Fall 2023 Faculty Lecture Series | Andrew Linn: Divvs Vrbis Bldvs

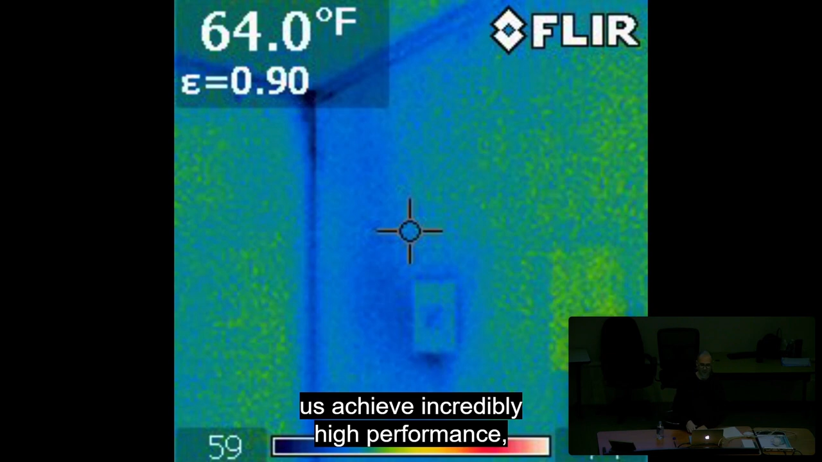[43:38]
On screen: spot 64.0°F
So consistent heat loss throughout the building,
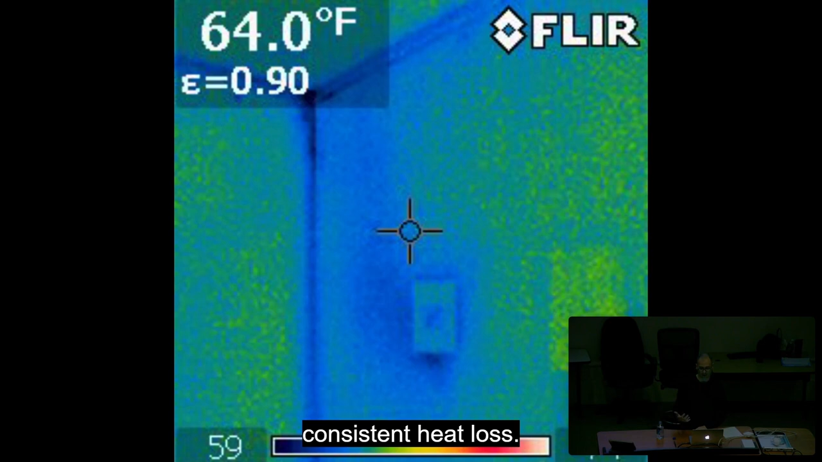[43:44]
On screen: spot 64.0°F
even in the corners, and very, very minimal heat or cooling loss.
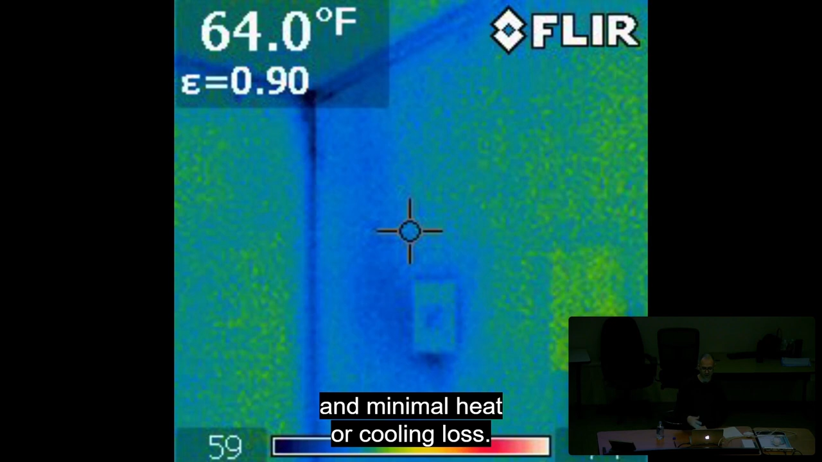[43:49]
On screen: spot 64.0°F
So some images of the interior of the grass house designed using all natural materials.